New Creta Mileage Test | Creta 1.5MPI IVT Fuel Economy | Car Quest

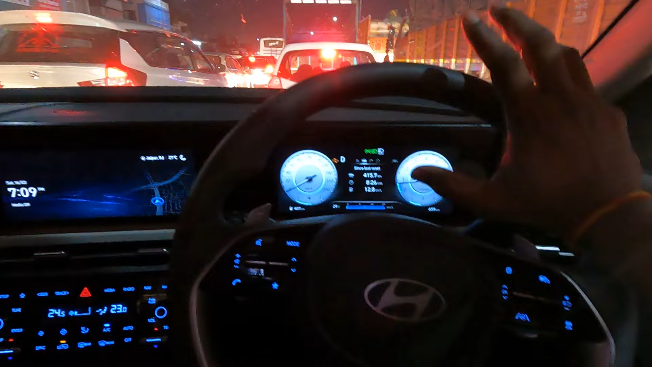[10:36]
दो 15 गंटे का होलता तो लगबग 5-5 गंटे हम चले हैं 415 किलोमेटर हम चल चुके
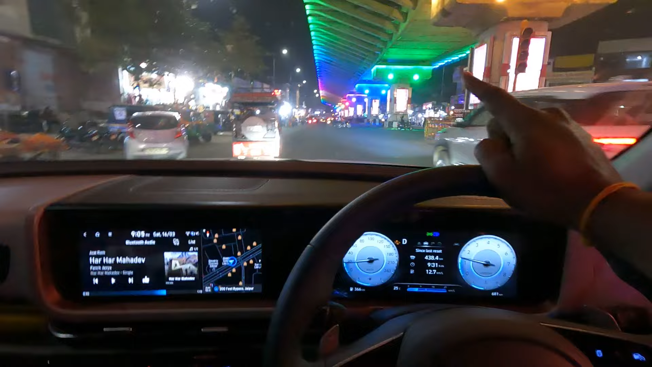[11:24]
जैपूर जो है वो हमें क्रोश करके निकलना है और जैपूर में फ्लाइयर के नीचे लाइट है वाई डिस्को लाइट लगी है पदा नहीं क्यों और रंग चेंज करती है वाई हम एक्सपेस वे पहुचेंगे तो महां 130-140 km per hour की स्पीड है तो इसकी वह वाली स्पीड जो है वह भी चेक करने वाले है तो अब रात के 11
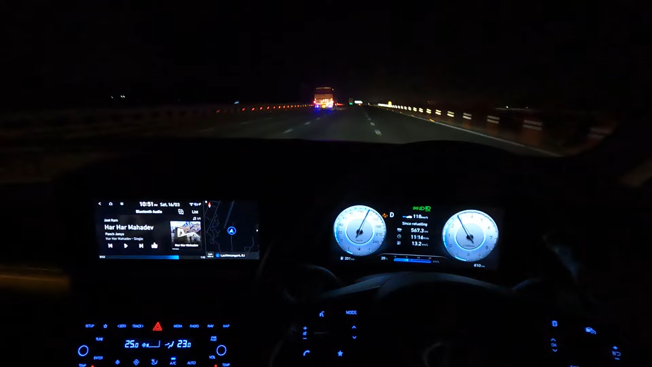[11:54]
बच गया है लगबग और अभी जो काड़ी है वह चल चुकी है 1567.5
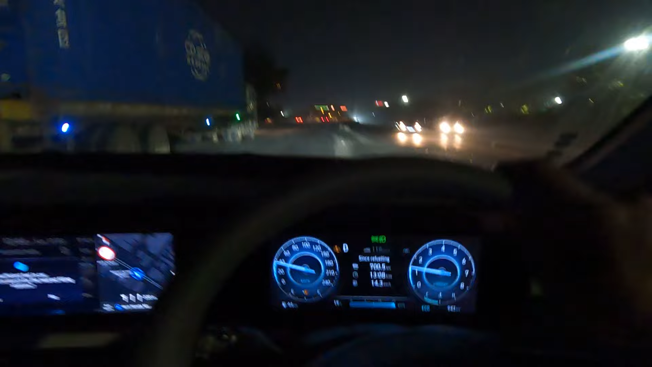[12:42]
चुके हैं गुरगाओं के अंदर यह देखे 700 km पूरे चल गए हैं और 14.3
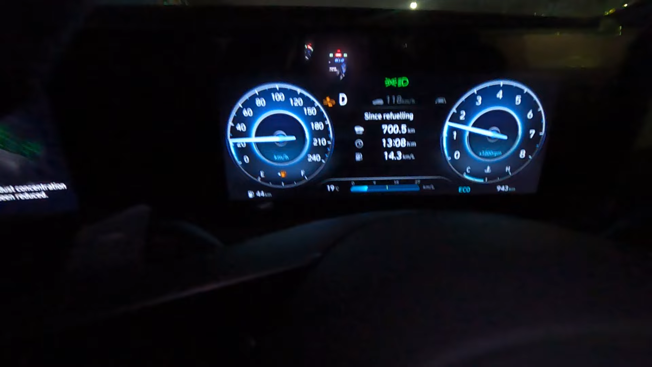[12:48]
km per liter की जो है यह माइलेज यहां भी दिखा रही है गाड़ी और यहां देख रहे हैं फ्यूल का आ गया है साइन
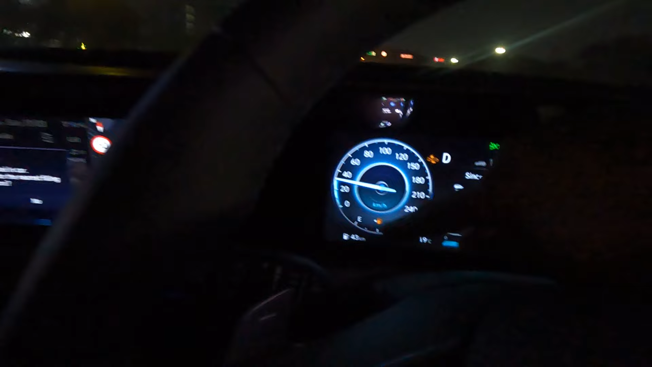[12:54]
अभी
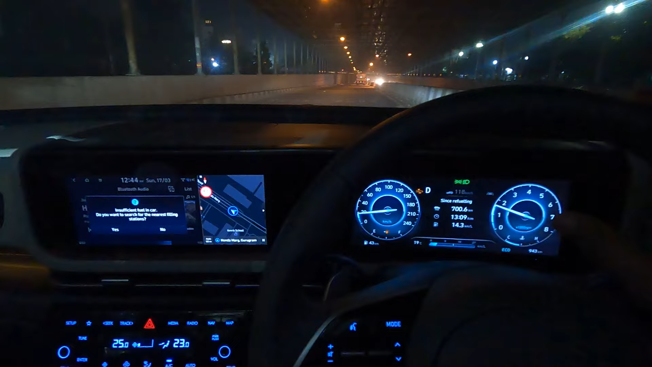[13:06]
यहां दि पड़ेंगे और यहां पर आगया है सामने एक message insufficient fuel in car do